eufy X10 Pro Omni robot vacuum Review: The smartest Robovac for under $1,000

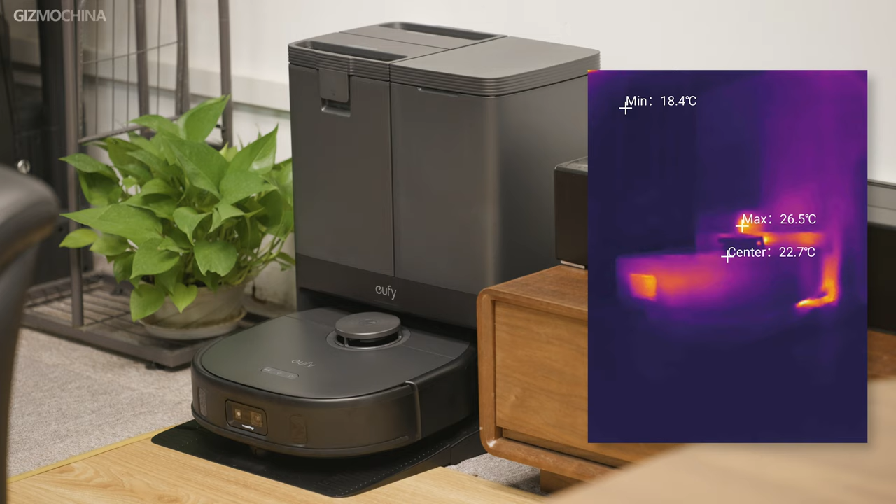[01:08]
The heating and drying function is of course there as well. With this station, the X10 Pro Omni can do self-washing, self-drying, self-emptening, and self-refilling.